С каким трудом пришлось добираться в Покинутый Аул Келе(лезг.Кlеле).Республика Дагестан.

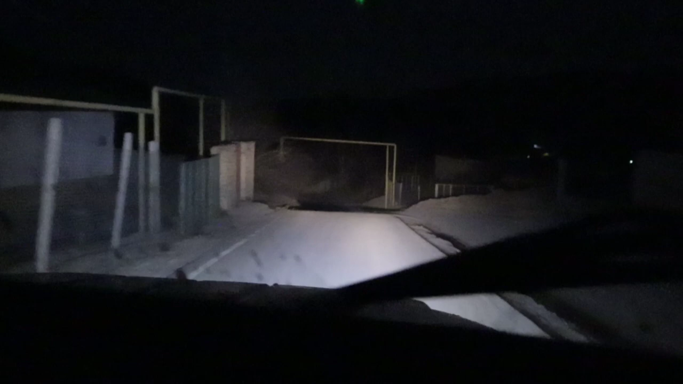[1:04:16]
Все, наконец доехали до асфальтированной дороги.
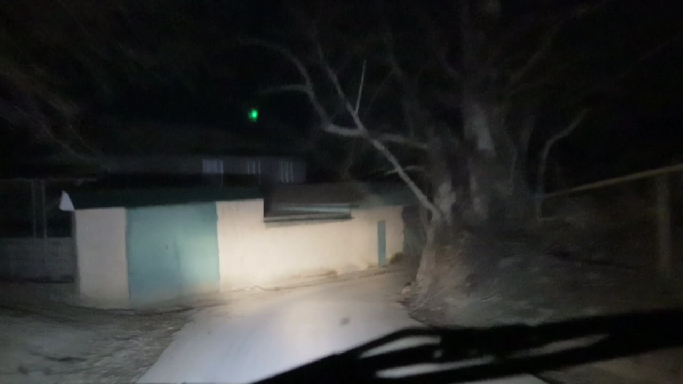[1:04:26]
Собственно, уже проезжаем село. Само село Кахту.